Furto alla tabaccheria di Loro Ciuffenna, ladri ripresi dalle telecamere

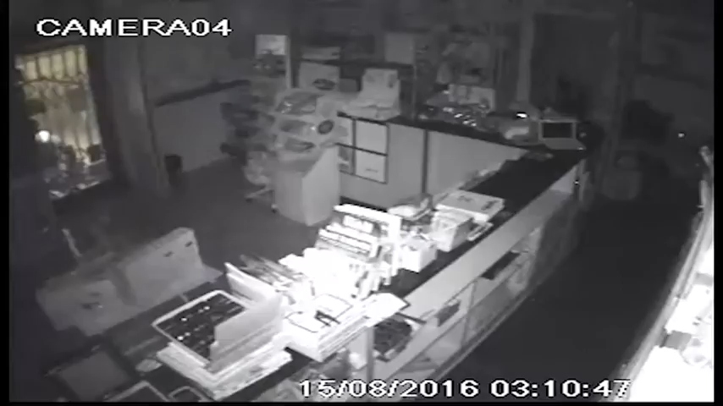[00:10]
Sono le tre di notte del giorno di Ferragosto quando alcuni malviventi, non particolarmente abili a giudicare delle loro movenze, riescono a fare irruzione all'interno dell'edicola tabaccheria a mille colori di loro ciuffenne. Prima si sbarazzano della saga cinesca, poi riescono a sfondare la porta e a entrare all'interno. Le immagini che vedete sono quelle riprese dalla telecamera di sorveglianza, diffuse poi su Facebook dai proprietari per cercare di risalire i ladri. Mentre si intravede una figura all'esterno fare il palo, un'altra persona cerca di arraffare più pacchetti di sigarette possibili,